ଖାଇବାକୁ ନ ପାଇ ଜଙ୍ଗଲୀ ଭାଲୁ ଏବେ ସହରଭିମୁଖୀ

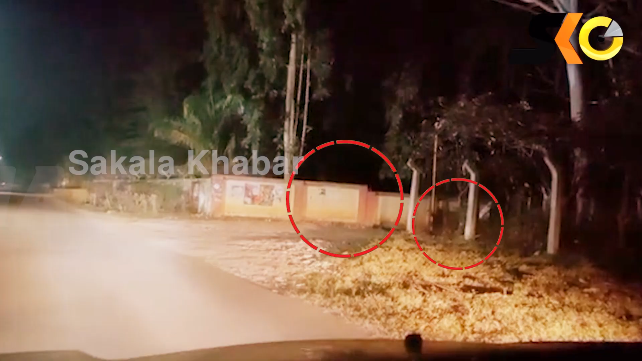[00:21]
ଖାଦ୍ୟ ଅନୁଷ୍ଠାନରେ ଜାତୀୟ ରାଜପଥ ଓ ହାଲ ପ୍ରଶିକ୍ଷଣ ନିକଟରେ ମା ଓ ଛୁଆ ଭାଲୁକୁ ଦେଖିବାକୁ ମିଳିଥିଲା।